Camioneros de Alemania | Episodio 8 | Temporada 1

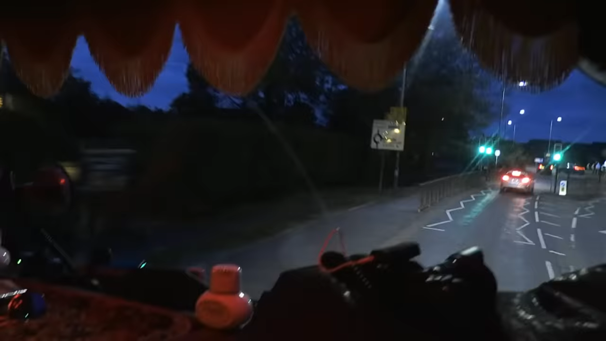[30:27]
Ya son las 10 y 10. Giro a la derecha. Siempre cuesta encontrar aparcamiento.